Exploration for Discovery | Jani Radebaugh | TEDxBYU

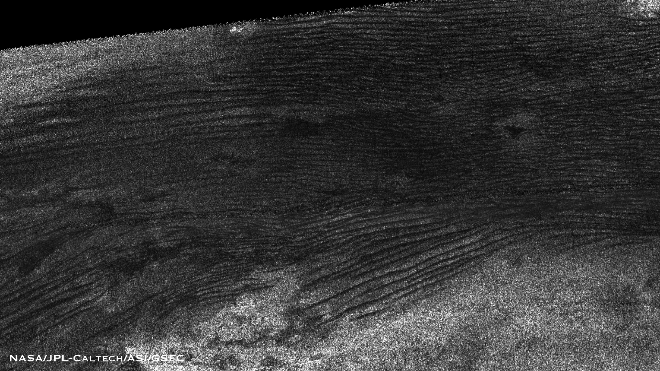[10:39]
They appear dark in this radar picture because sand is very fine and the dunes are smooth to radar, similar to how dunes on the Earth would look to radar. And there are other similarities with the mega sand dunes of Earth.